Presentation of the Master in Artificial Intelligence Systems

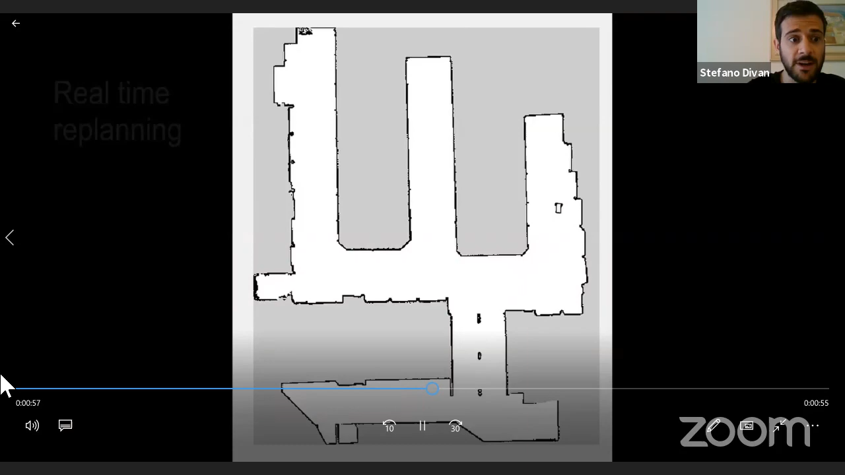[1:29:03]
Since the robot and the person are interconnected, even if the user moves once the robot has been called, the planner in real time replans the plan to reach him.